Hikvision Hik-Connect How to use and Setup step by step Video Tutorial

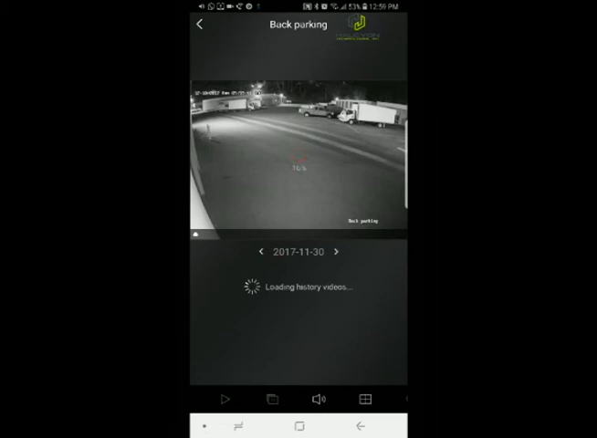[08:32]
click on it you wait and this we want to see the recording from November 30th
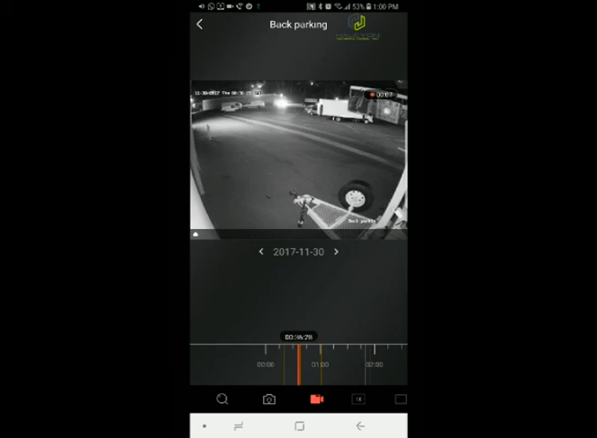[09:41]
mean you recording this specific video you back it up you're backing up to your phone okay just to stop it we're gonna back up 10 seconds and that's it you have a
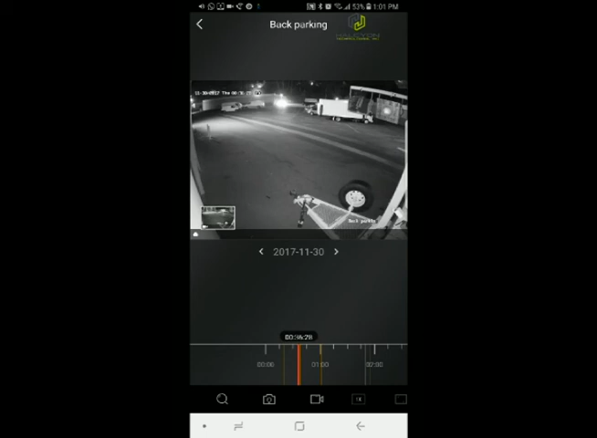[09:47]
snapshot and your video now to access those recording you're gonna go back one time
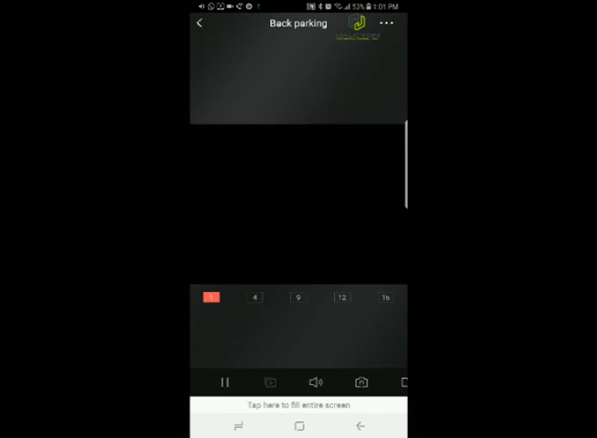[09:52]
back again to the main screen and we're gonna click on more at the bottom for
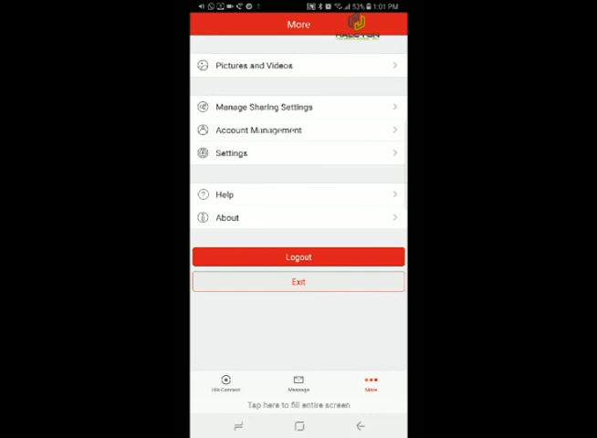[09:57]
me we're gonna go to pictures and video and this is the snapshot and the video that we backed up now those files are actual file on your phone so they're never gonna delete unless you're gonna delete them from your phone if you click on the video you
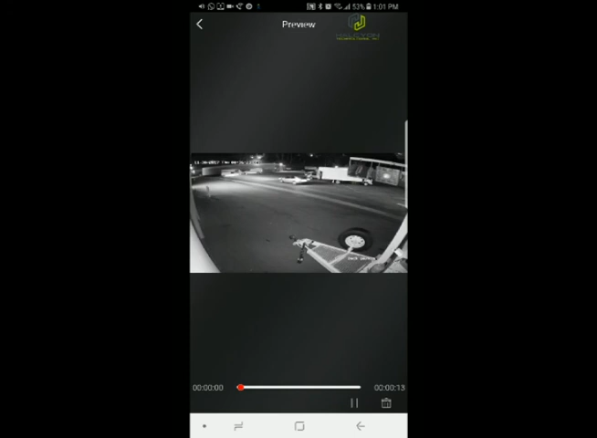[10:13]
can click playing this is the video that you back up if you go to the snapshot this is the image that we just back up the snapshot now this is where a small difference between the iPhone and the Android on the Android those pictures are available in the gallery of the phone you can view them right away when using iPhone you're gonna have a small icon that look like a disk to save the file to your gallery phone so on iPhone you have to go to that and then click